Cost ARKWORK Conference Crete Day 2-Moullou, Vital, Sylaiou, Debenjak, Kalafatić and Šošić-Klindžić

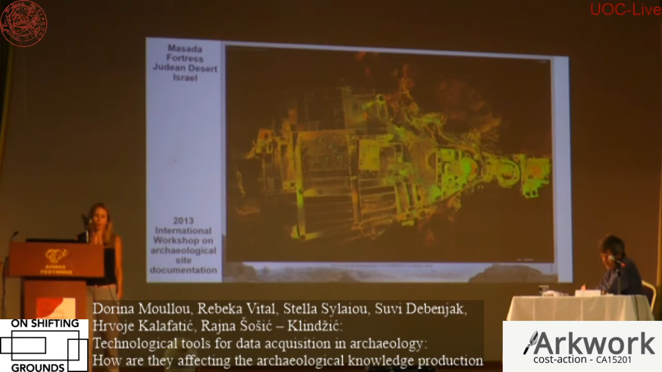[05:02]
into one comprehensive file. What you see here is a very detailed floor plan, which is the top view of the point cloud, that came from this international workshop. We were able to extract accurate sections of the whole site in different locations of the site.